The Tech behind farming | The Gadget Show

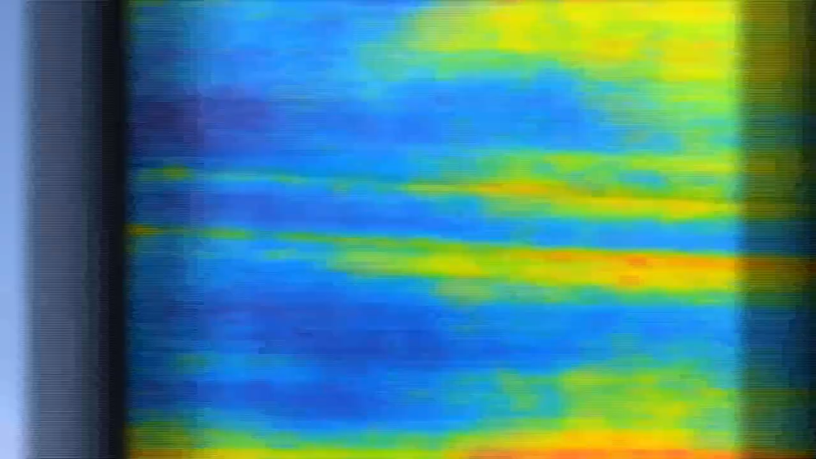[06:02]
The drone then beams the photo straight back to your tablet or smartphone and artificial
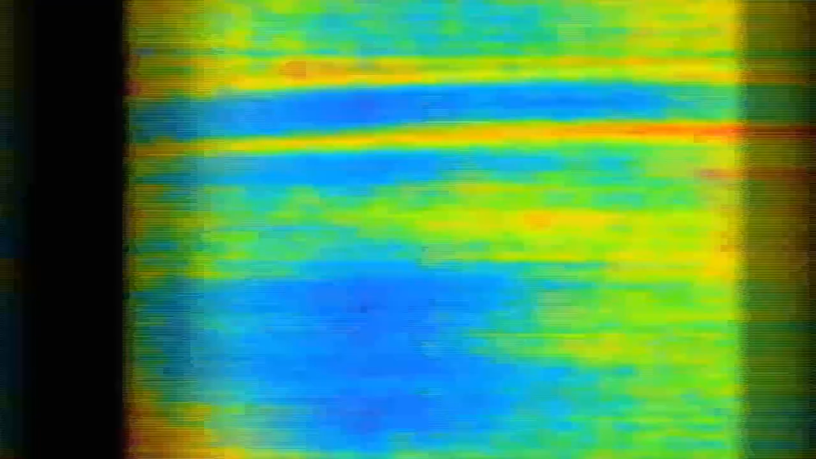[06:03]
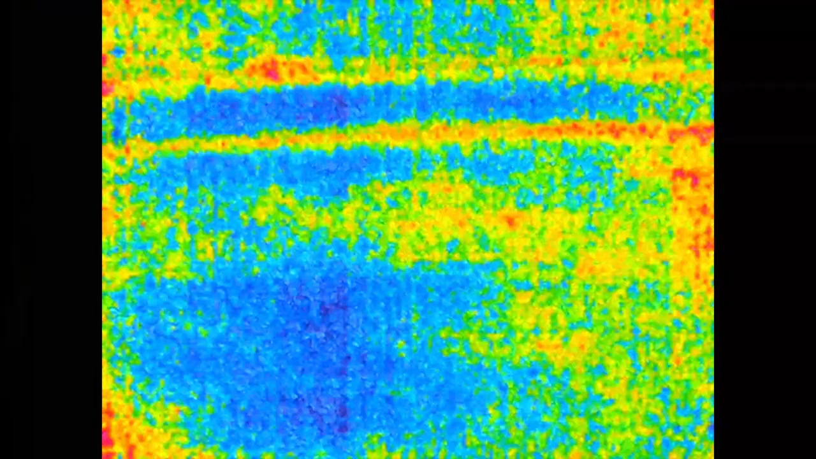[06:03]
intelligence flags up any potential issues within the crops.